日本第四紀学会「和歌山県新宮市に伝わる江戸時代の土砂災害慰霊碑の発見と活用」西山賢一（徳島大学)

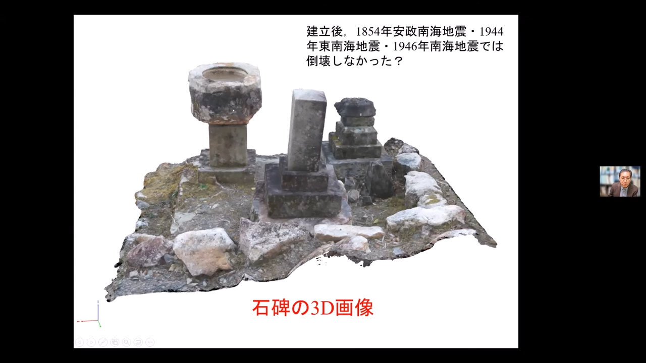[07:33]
この左にあるのがこの器なんですが、2002年にはこの状態にあった。ということは、安静南海地震とか昭和地震の時には不安定な石に見えるのですが、崩れ落ちずにこのままあったんだろうと思います。